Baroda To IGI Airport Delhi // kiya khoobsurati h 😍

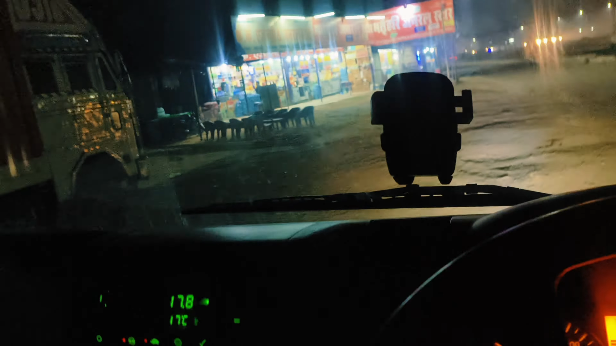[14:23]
यह अपना जगनुल मट्टी गीरी पड़िये, मिट्टी पड़िये थे,
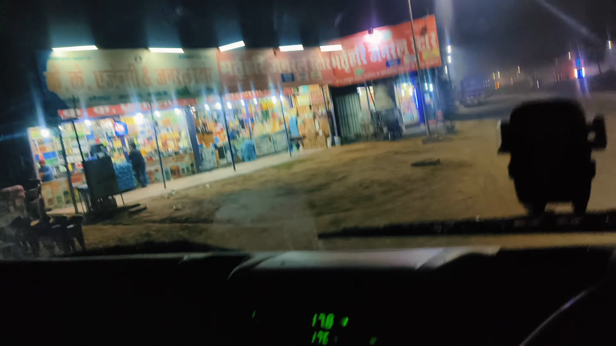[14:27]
सारे दुकान तेल सा बढ़नगी, आगा देगा कोई होटल दूसरी,
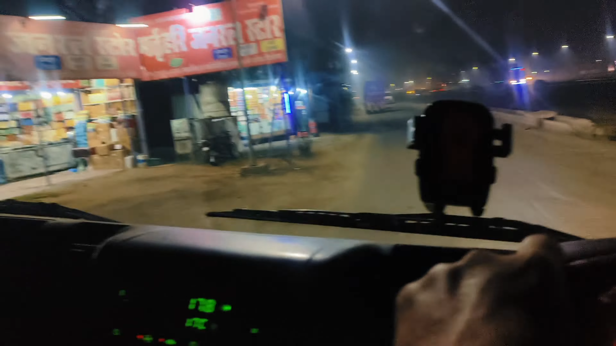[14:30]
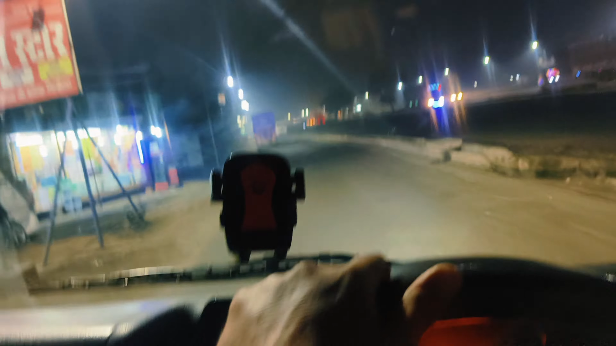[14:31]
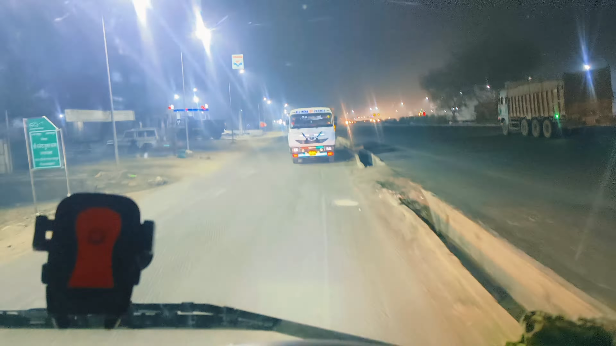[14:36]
भाई बीच रोड लगा लगा का सो रहां का, है,
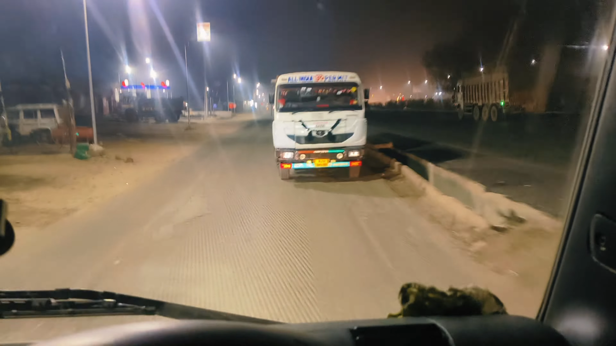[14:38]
हैच बीक पंप का, अच्छ वाभी में पहले हून होटल, हागा है साइद होटल, �
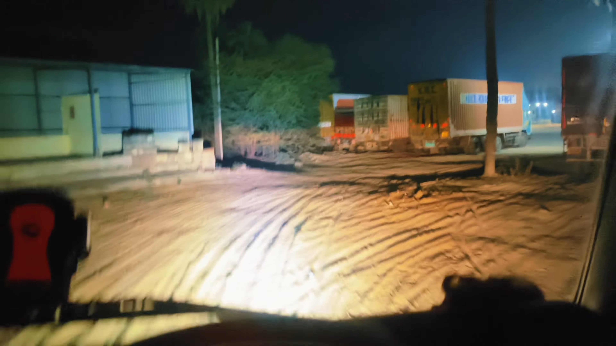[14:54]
याई पार पड़े, खिजूर वाड़ी होटल, तीन खिजूर है, कह खिजूर है,